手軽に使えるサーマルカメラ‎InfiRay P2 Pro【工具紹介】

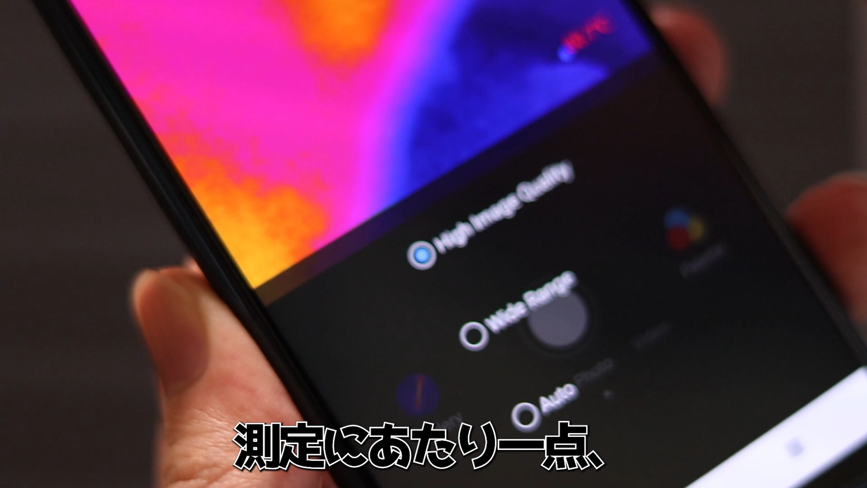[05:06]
測定にあたり1点。気をつけなければならないところがありまして、撮影モードの設定が重要です。
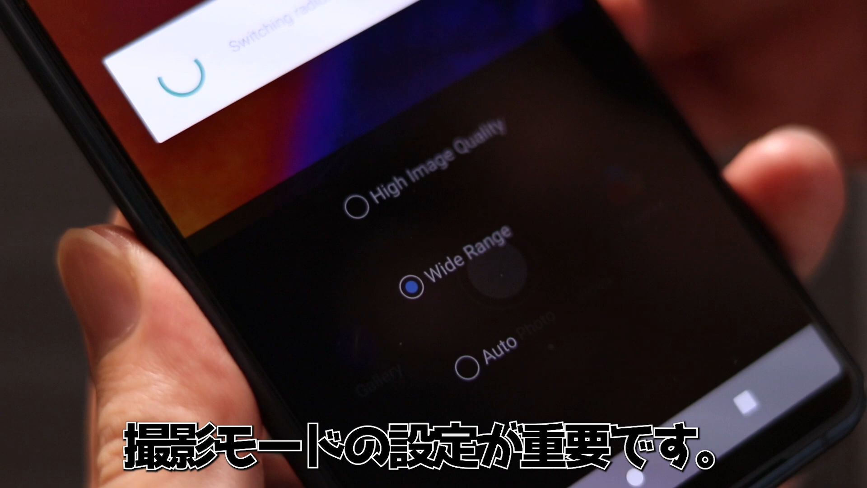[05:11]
画質を優先するか、温度レンジを広く撮るかを選択する項目があるのですが、
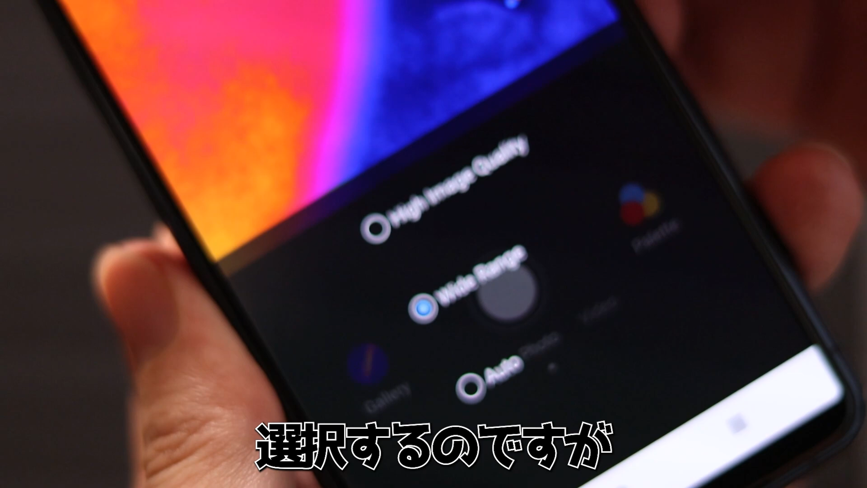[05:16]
画質優先モードの対象温度範囲はスペック的には120度までとのことで、
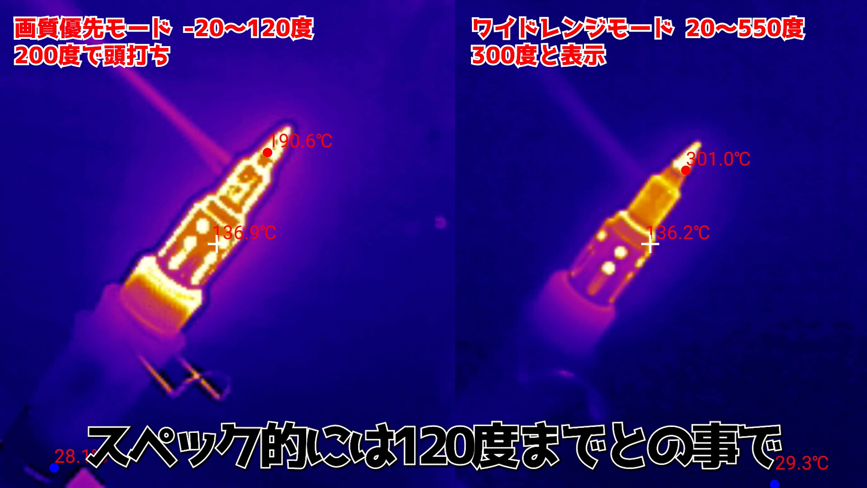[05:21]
試してみますと200度くらいで頭打ちになってしまう感じ。高温側を正確に測ることができません。
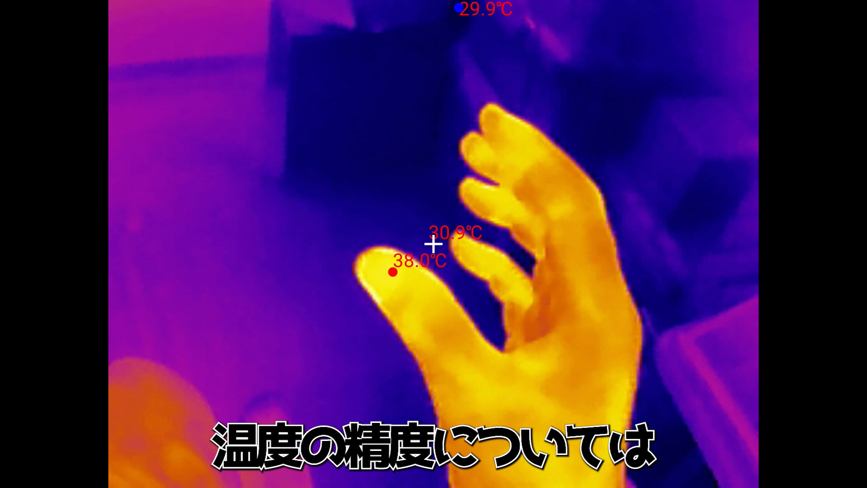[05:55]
On screen: spot 30.9°C, max 38.0°C, min 29.9°C
温度の精度については細かく見るのは苦手そう。
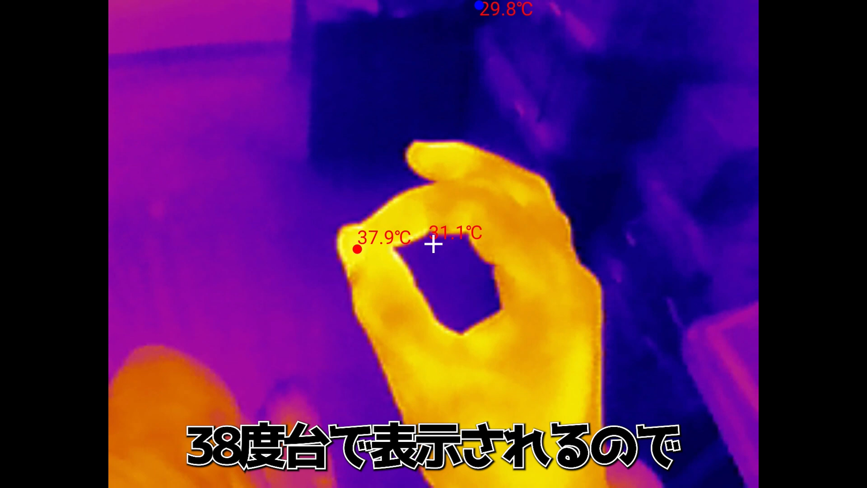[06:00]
On screen: min 29.8°C
例えば自分の手や顔を写して38度台で表示されますので、このレンジでプラマイ2度くらいは違っていそうです。
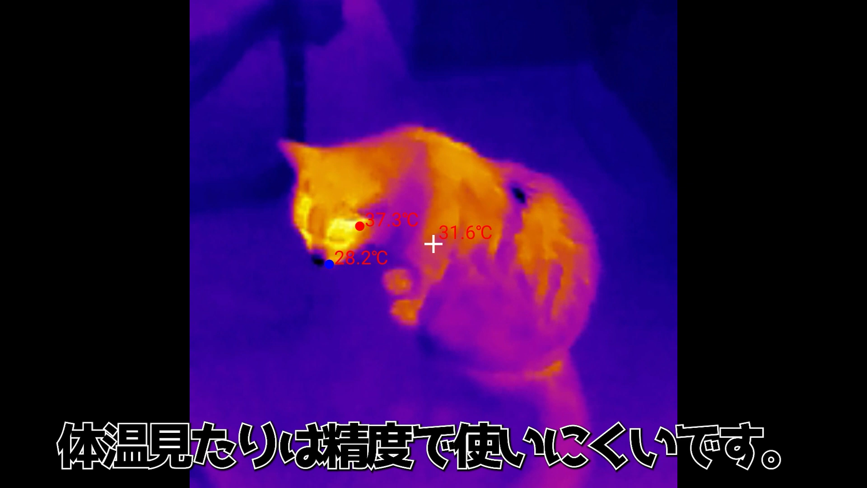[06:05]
On screen: spot 31.6°C
体温見たりには使いにくいですね。スペックではプラスマイナス2度、
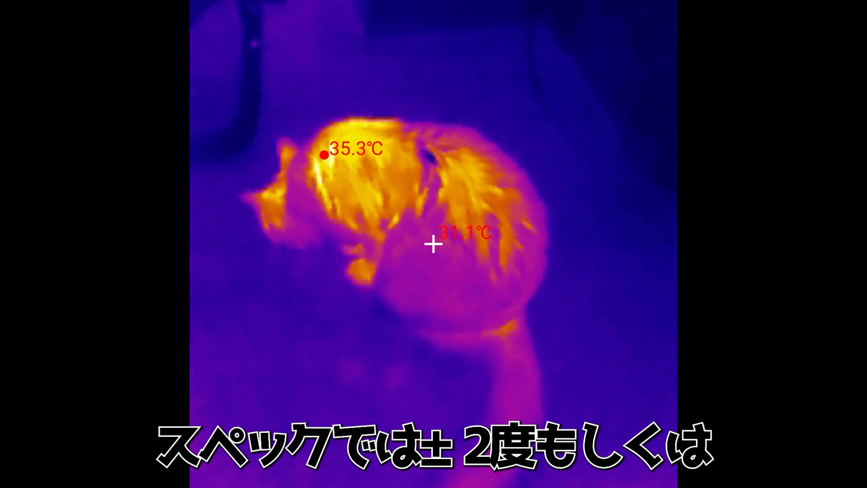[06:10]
もしくは読み値のプラスマイナス2%の大きい方を取っているとのこと。
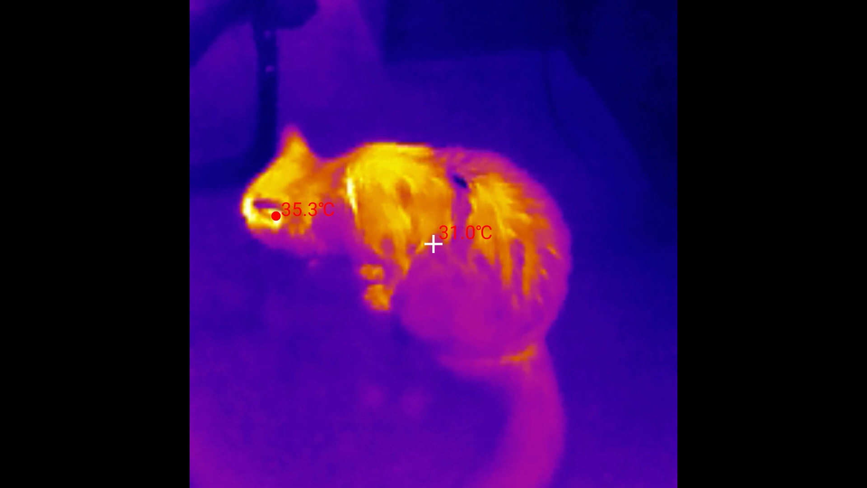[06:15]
私の使い方では全く気にならない程度の差ですが、用途によってはご留意いただきたいですね。
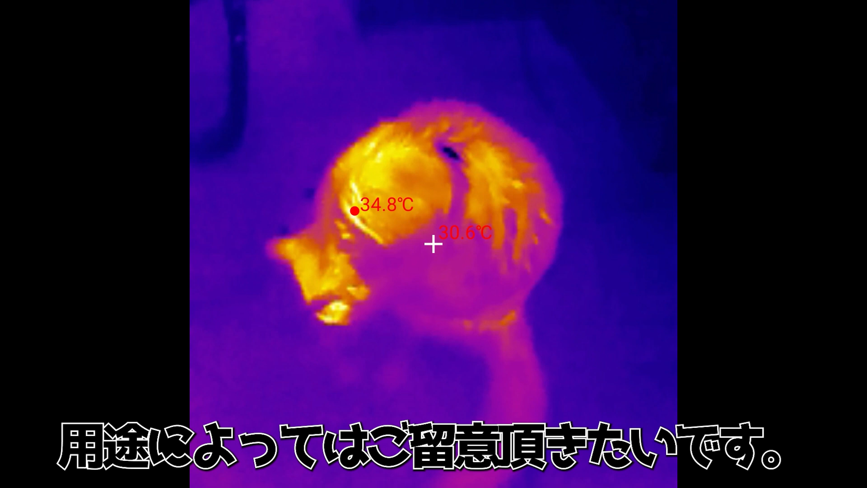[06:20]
On screen: max 34.8°C
気になる点としては、ガラスやアクリルは通りません。
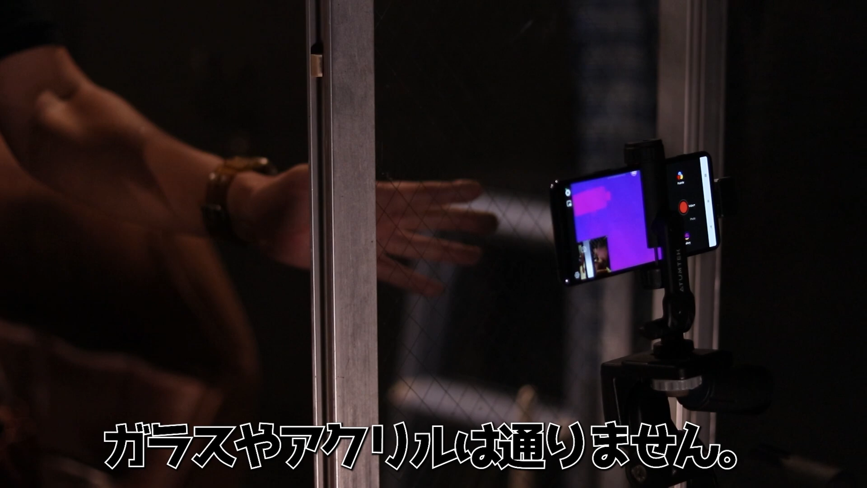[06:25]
その向こう側の温度を測ることはできません。
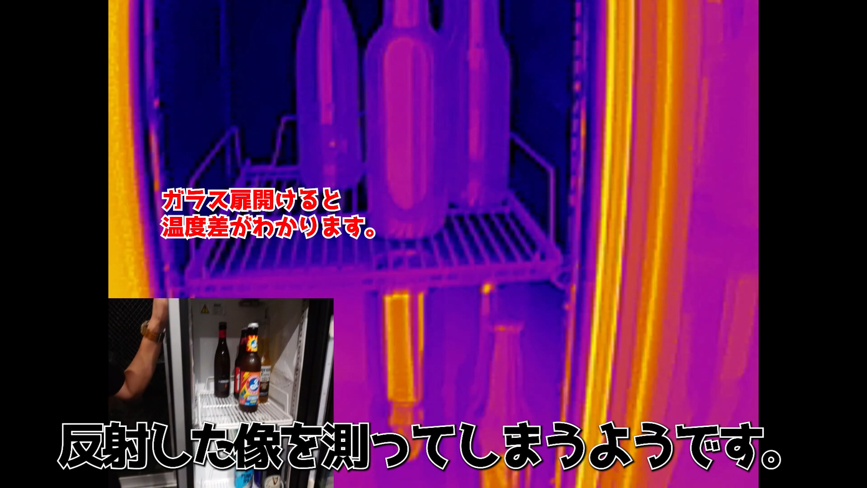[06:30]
反射した像を間違えて測ってしまうようです。
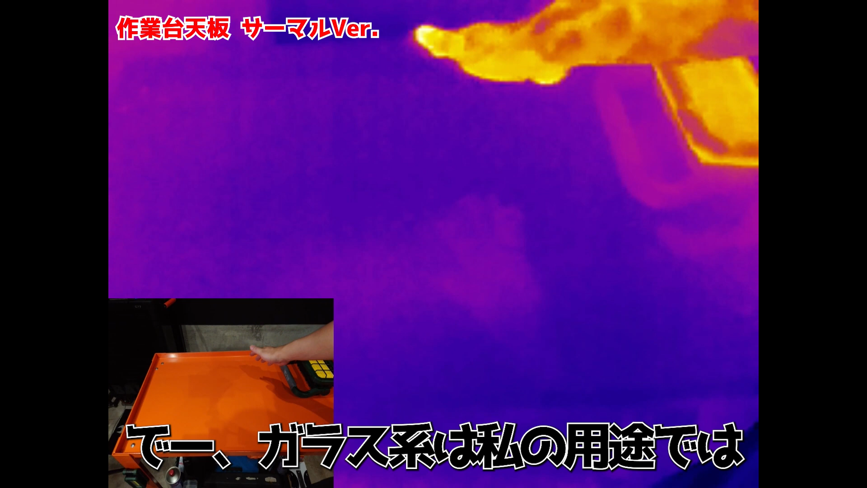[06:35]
で、ガラス系は私の用途では問題なかったんですけど、鉄やアルミ、金属の表面が鏡面までいかなくとも像が反射するような場合にも、測定結果がおかしくなることがあります。
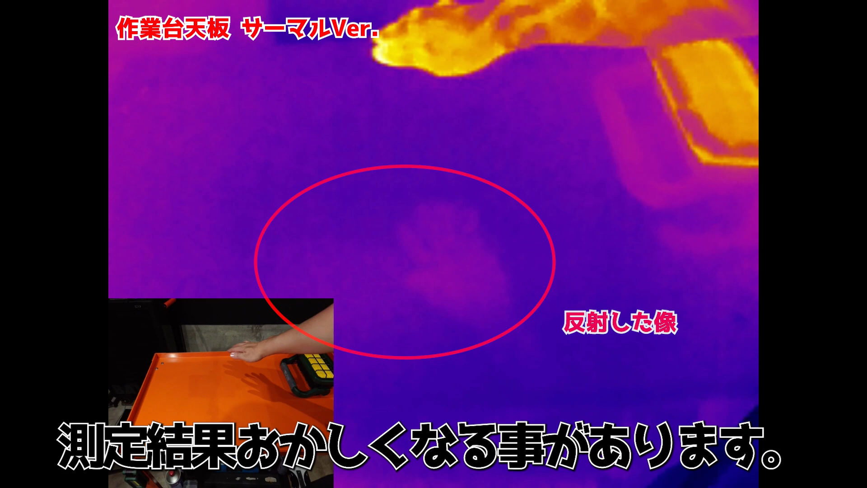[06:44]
例えばこれ、キッチンのシンクを映していますが、私の映り込んだ手がはっきりとわかります。実際の表面温度を取れていないですね。
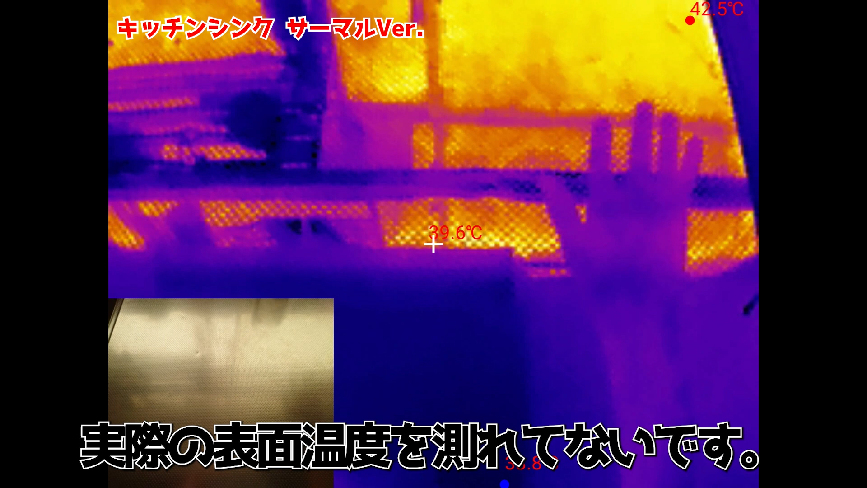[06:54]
これは注意して使っているポイントです。こうならないか気になるときは、作業前にプレ測定してみて反射の影響を見てからやるようにしています。